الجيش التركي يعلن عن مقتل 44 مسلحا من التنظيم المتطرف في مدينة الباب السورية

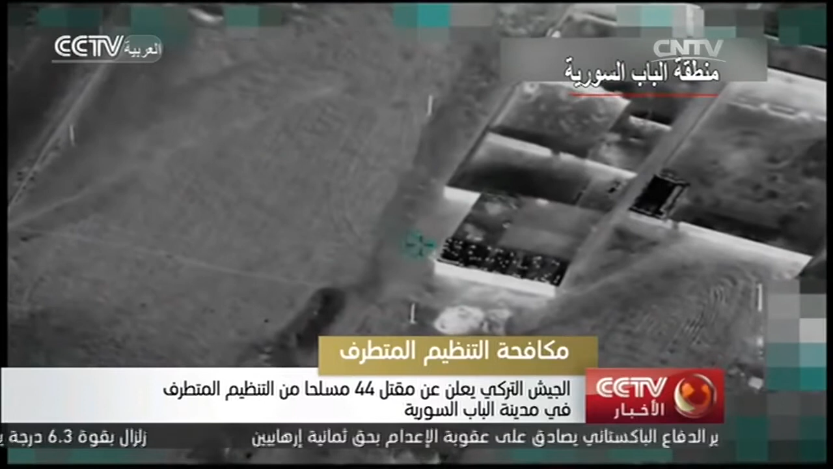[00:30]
مخابئ مستودعة ذخيرة ومراكز القيادة والمركبة التابعة لتنظيم المتطرف وفي الأيام الأخيرة أطلق الجيش التركي والجيش السوري الحر